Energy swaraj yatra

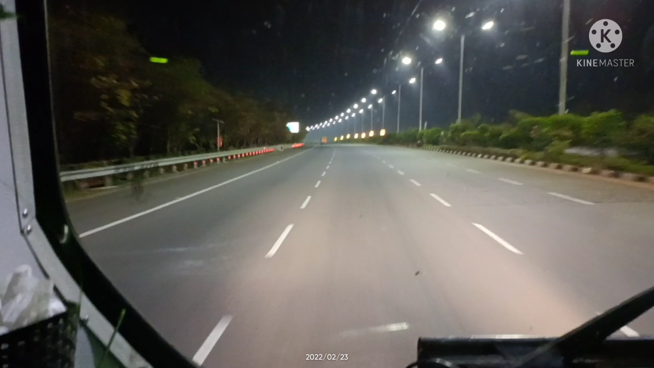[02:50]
super awesome expressway that you could see there are 4x4, 5x5 lanes. And our stay was in the Neknampur Lake.